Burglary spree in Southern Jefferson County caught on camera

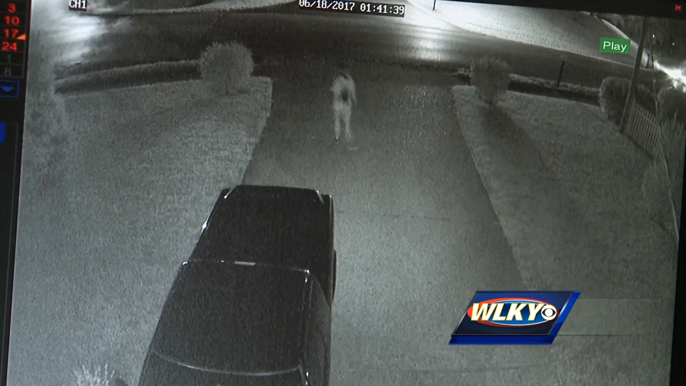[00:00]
In the video, you can see a man turn and walk up the driveway of the home around 1.40 a.m. He checks the door handle of the parked truck, but it's locked. I think he's looking to steal something because
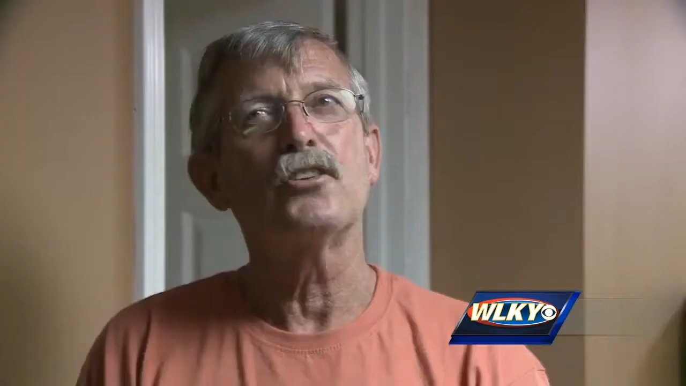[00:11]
there's been a whole rash of burglaries and car thefts around here in the last couple weeks.
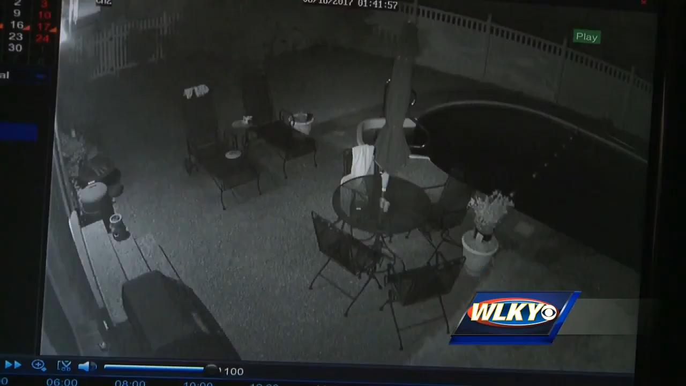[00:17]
The burglar then opens the gate and walks into the backyard by the pool. He pauses for a moment, seemingly unsure of his next move, before walking back out. It's the same backyard where Eugene Bigelow's grandchildren come over to play.